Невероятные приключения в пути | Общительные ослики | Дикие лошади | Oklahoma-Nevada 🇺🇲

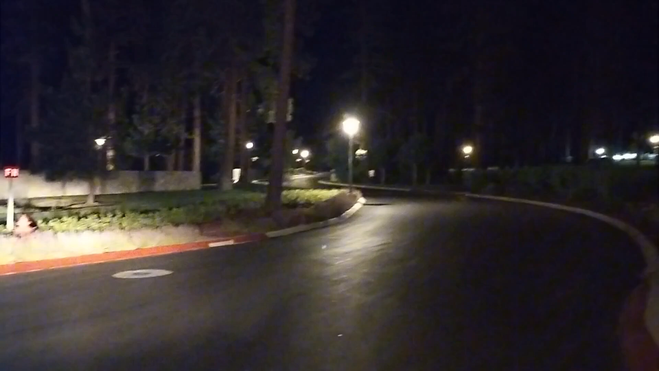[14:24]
Правда, темно, не очень хорошо видно. Сейчас Вася развернется, я, может быть, вам поснимаю.
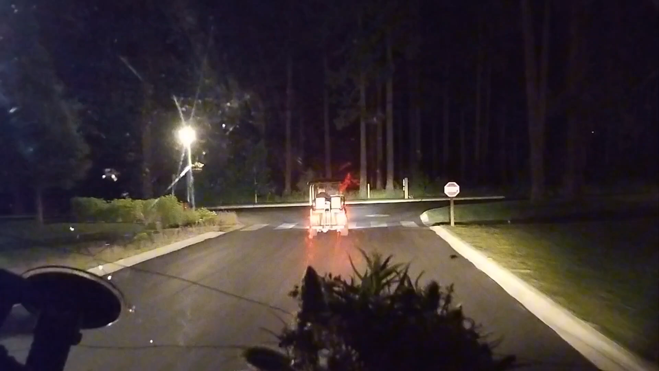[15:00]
Мы едем за дядечкой, который нам показывает, где можно будет
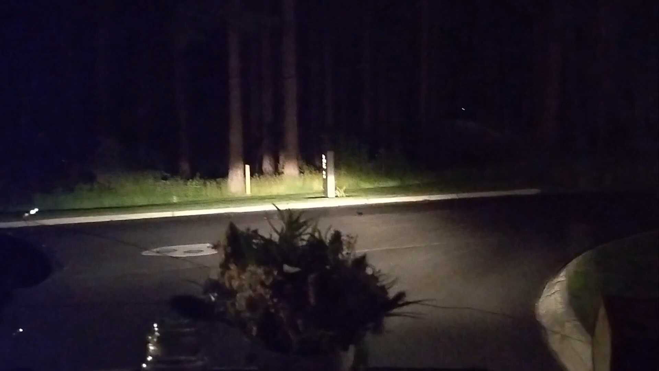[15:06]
припарковаться.
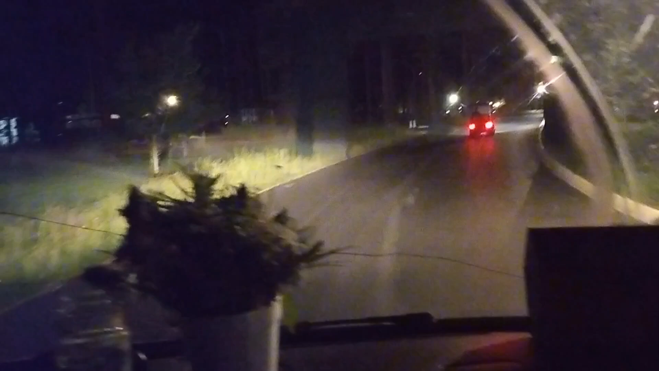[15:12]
Он нас отвозит в другое место. Здесь кругом лес, дорожки такие, можно ходить туда-сюда, гулять.
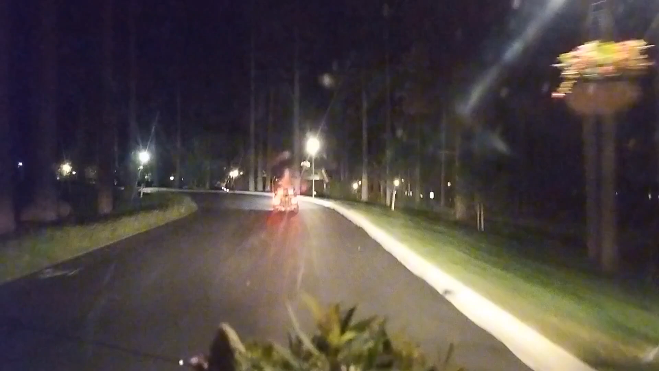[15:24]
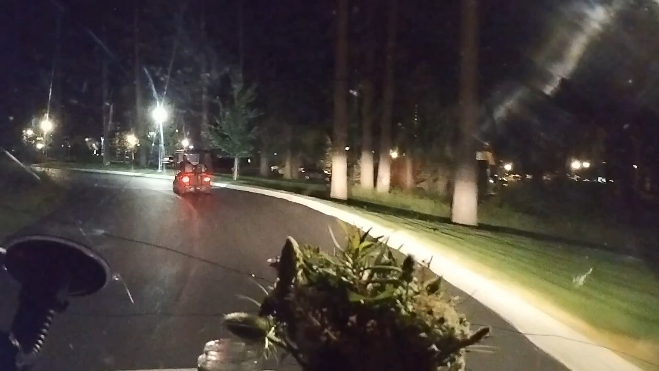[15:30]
очень высокие деревья. Очень красивенько все.